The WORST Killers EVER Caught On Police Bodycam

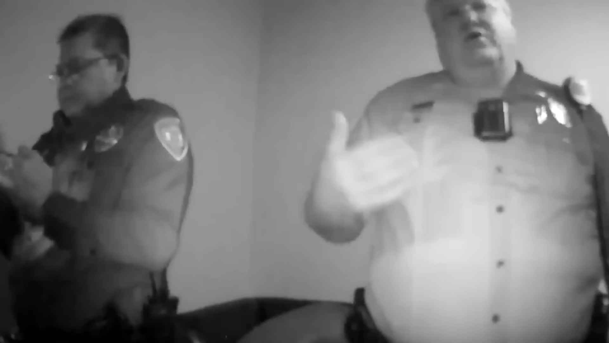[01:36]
Daniels claimed his gun discharged accidentally, but now that story didn't hold up.
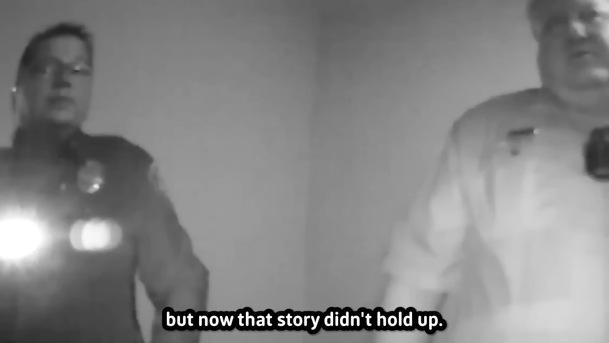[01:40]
This is the room that we came to earlier. At Talkerton, room 134, for the order of marijuana.
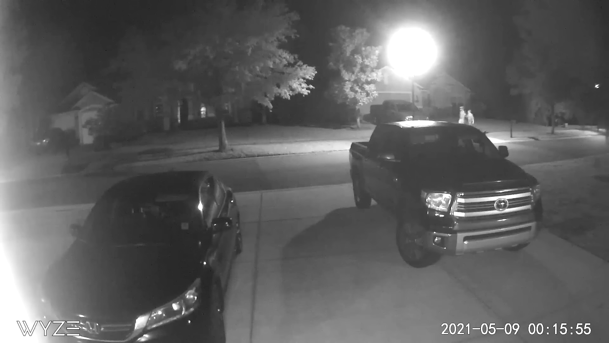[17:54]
The pair can be seen entering the surveillance footage, walking and talking seemingly without a care in the world.